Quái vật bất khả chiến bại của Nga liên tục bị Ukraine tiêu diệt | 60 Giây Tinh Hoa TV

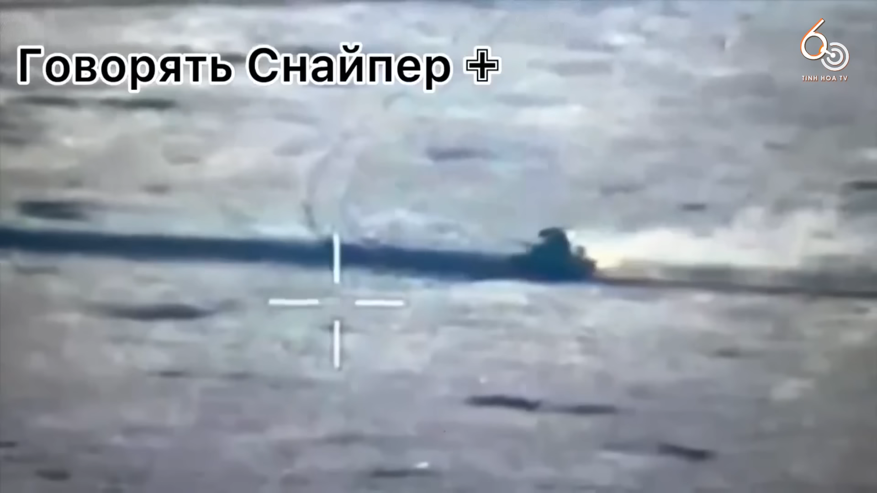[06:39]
Terni bị tiêu diệt bởi pháo binh Ukraine Ít ai có thể ngờ T-90,
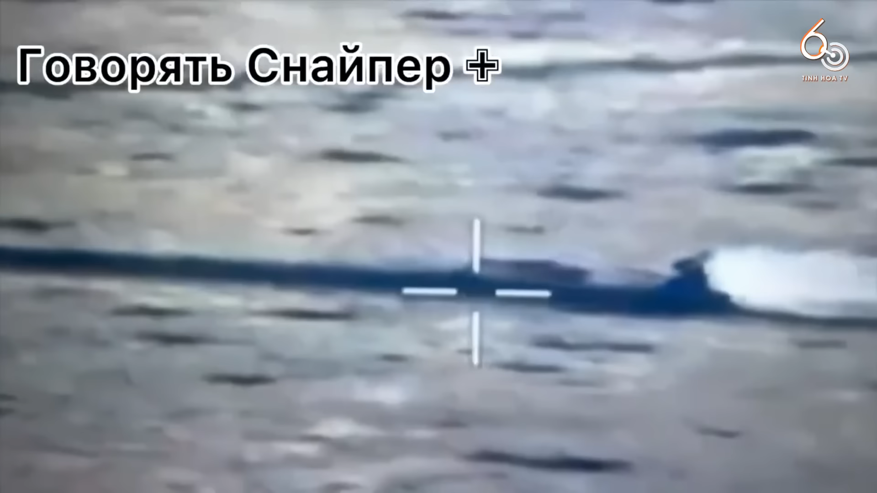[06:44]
một trong những loại tăng mạnh nhất thế giới được mệnh danh là bất khả chiến bại lại có kết cục thế này tại chiến trường Ukraine